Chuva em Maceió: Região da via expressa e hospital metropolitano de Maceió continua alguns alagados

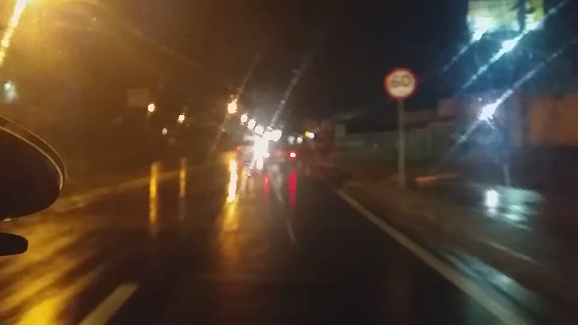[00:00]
Pessoal já estamos aqui na região, mais um vídeo do seu canal Força Natural, já estamos aqui na região da Via Expressa, a chuva está mais branda, mas como eu já falei, o acúmulo de água na pista e na região é muito grande e a gente tem que estar bem atento a tudo isso. Então aqui eu estou próximo do Hospital Metropolitano, na parte alta da cidade,
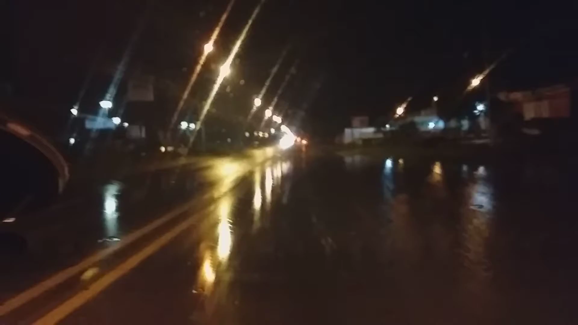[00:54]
Então tem muita água na pista, tem muita sujeira, muita lama e aqui nós já estamos aqui em frente ao Hospital Metropolitano, Hospital Metropolitano de Maceió, e acompanhando aqui tudo o que está acontecendo sobre o temporal que caiu em Maceió nessas últimas 24 horas, são mais de 24 horas de chuva intensa em Maceió, só com algumas paradas, mas depois volta tudo de novo.